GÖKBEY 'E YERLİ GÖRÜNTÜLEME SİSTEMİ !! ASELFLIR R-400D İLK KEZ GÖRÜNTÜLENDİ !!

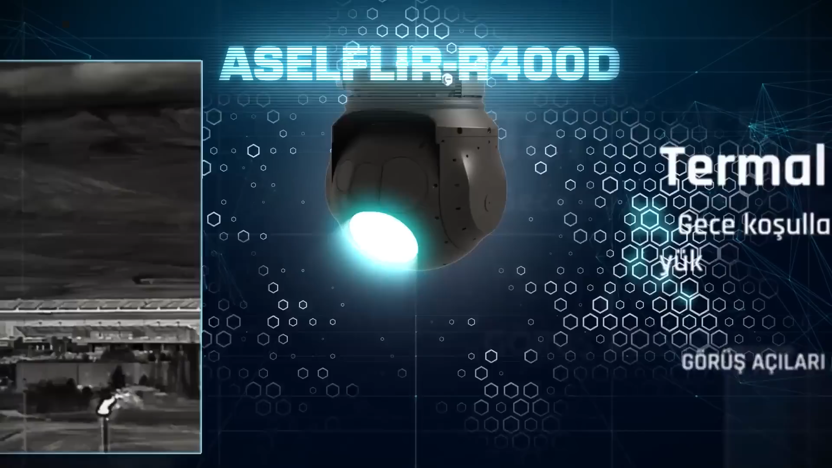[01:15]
hem de lazer güdümlü mühimmatları için hedefi işaretleyebilmekte. Asel Filir R-400D'nin genel özellikleri ise şu şekilde.